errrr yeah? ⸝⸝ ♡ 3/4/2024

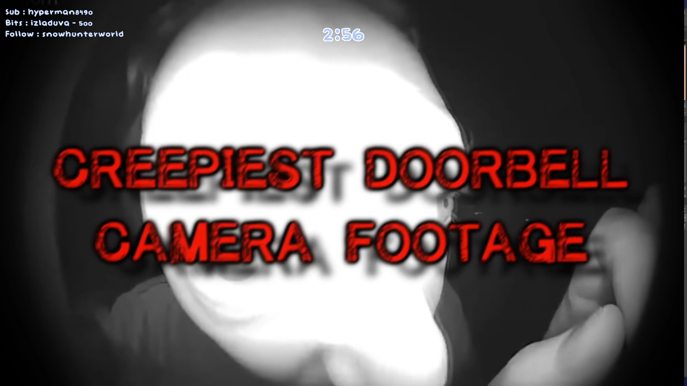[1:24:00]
Hello! Let me in! DMCA. This video was captured by a Reddit user's doorbell camera.
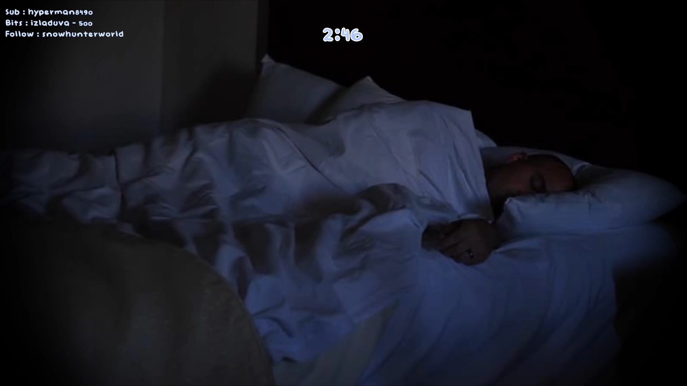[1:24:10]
I probably will, because I put desktop audio on, so I might get DMCA'd. A motion was detected at his door. I can't understand what you're saying. On opening the app, he's greeted I'm a little deaf.
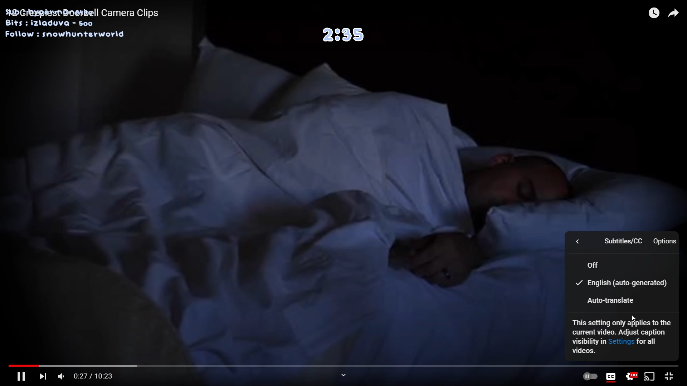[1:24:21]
An eyeball looking directly into his camera and a man whispering and mumbling to himself. Hey, oh my god, the pizza's here. The pizza's here.
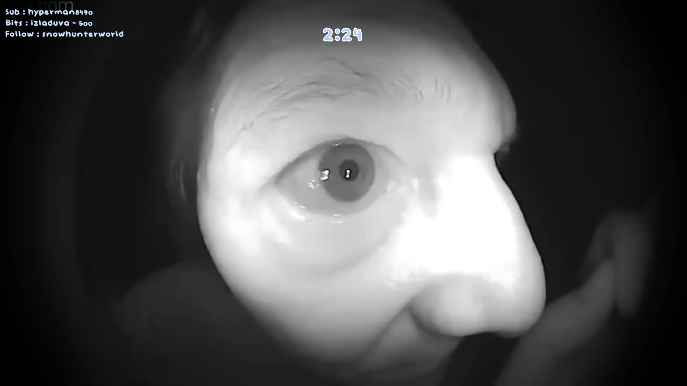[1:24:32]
He proceeds to knock and ring the doorbell. He then begins trying his luck at the doorknob and window, all the while still mumbling and whispering to himself.
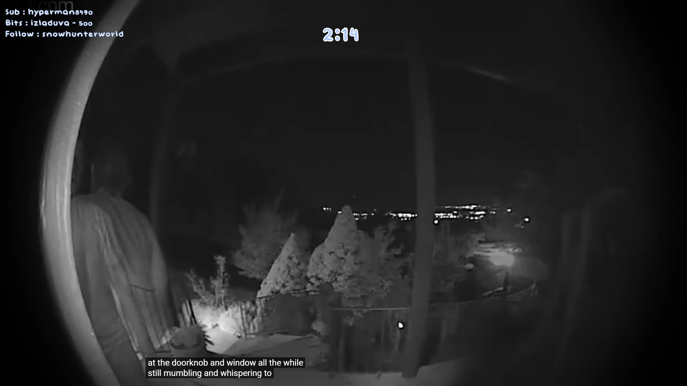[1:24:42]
Open the door. After the homeowner threatens to call the police, the man gets defensive and claims he was just looking for his dog, conveniently named Fido. Okay, I was just looking for my dog, Fido. Fido?
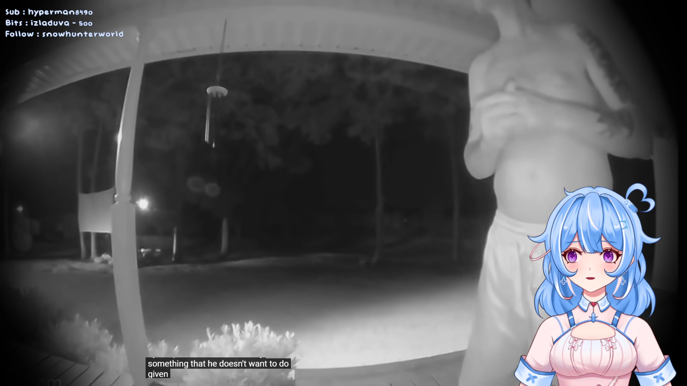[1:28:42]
Clearly something that he doesn't want to do, given that he fakes an entire conversation with the homeowner, all the while checking to make sure the person in the car could see him talking.